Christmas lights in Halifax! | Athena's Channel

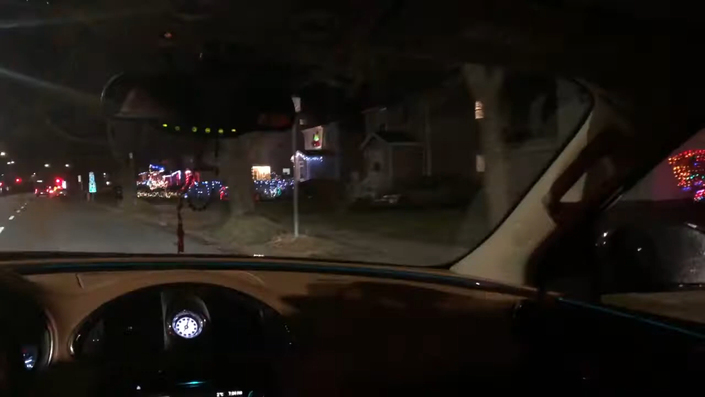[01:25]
Oh, look at the house here. Oh, wow.
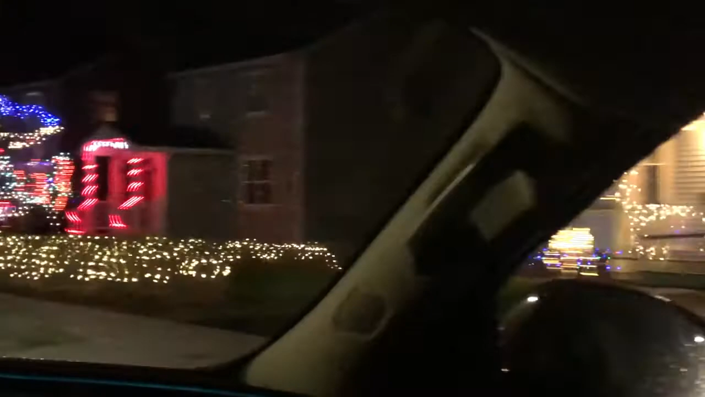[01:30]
Yan sana kakon kakapit bahay mo.
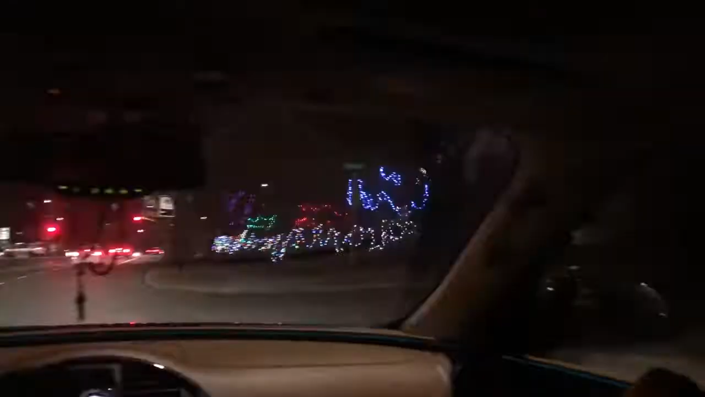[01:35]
No, there was one. Where's the house? Look at this. Covered with lights.